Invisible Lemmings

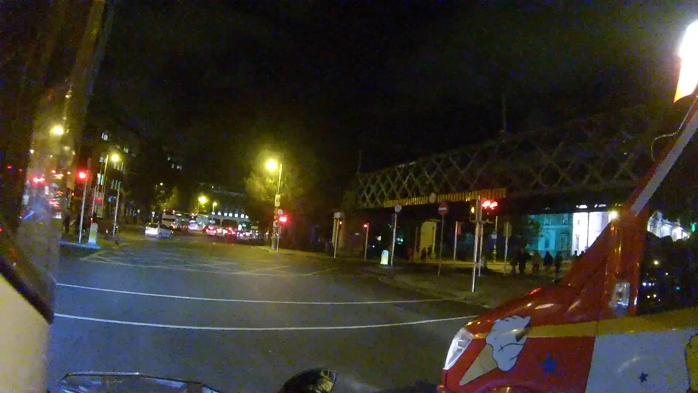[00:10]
It's suddenly dark at home time. When did that happen?
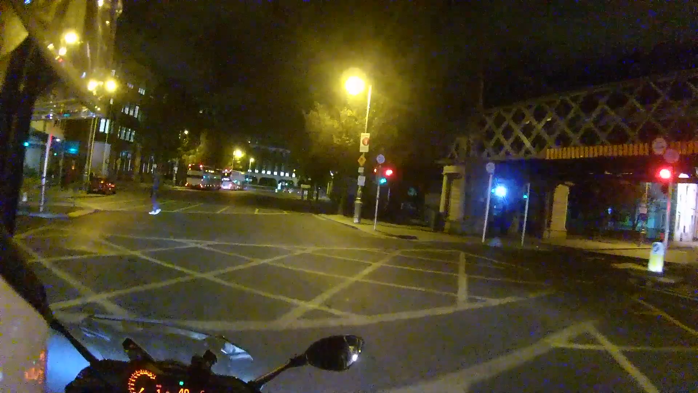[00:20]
I'm me without my high vis.
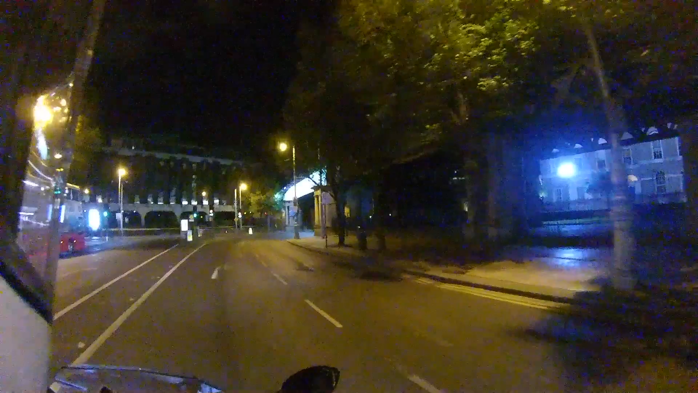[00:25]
Oh well, I wouldn't be the only one. Yeah, probably good high vis.
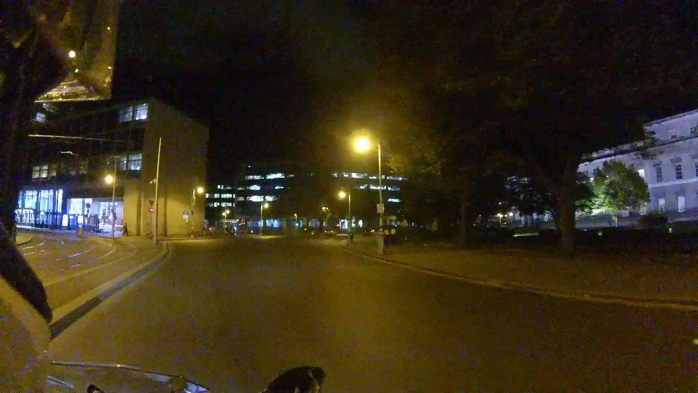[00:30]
Just fucked away. Yeah, go away for a week and suddenly it's dark at going home time.
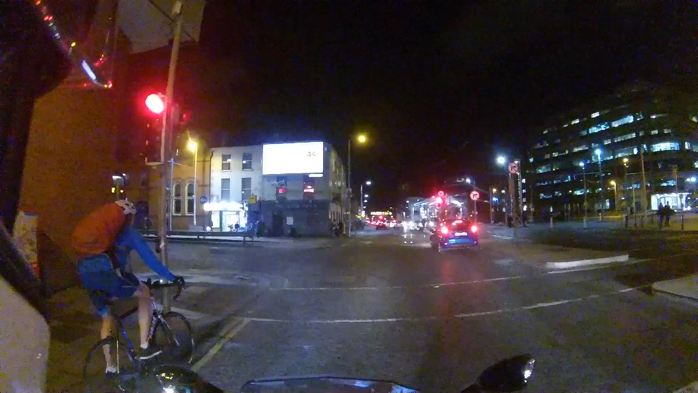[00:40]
That's a bit mad. And by a bit mad I mean completely predictable based off of previous experience. It looks like we're into the
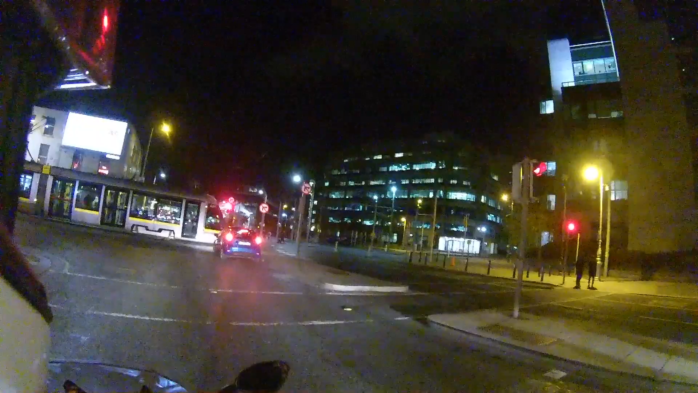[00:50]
dangerous twilight zone where it's dark at going home time. But not everyone has found lights for their bicycle just yet. So you get lads.
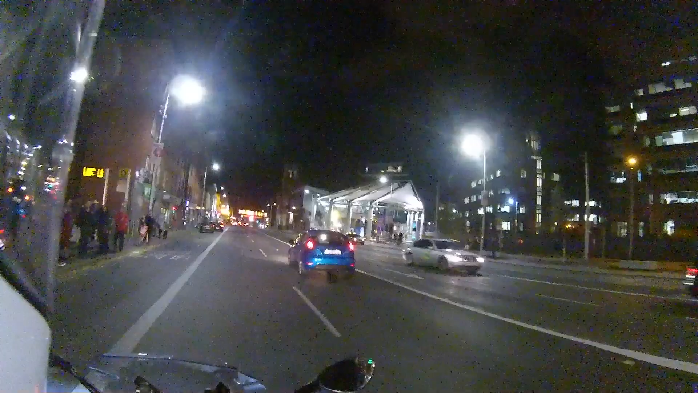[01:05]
With no lights or high vis or anything on their bike,